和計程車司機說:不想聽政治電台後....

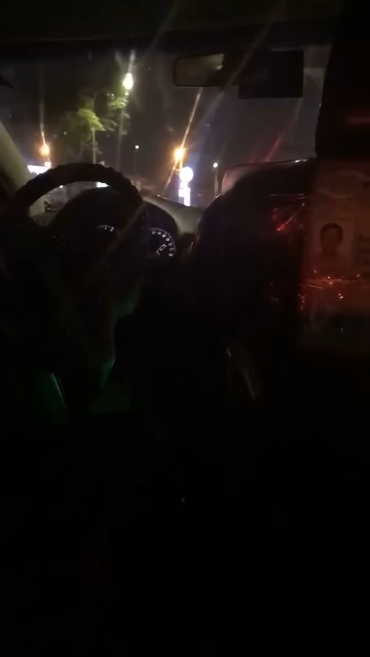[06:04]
線民大道二段左轉左轉這裡要左轉我這邊要左轉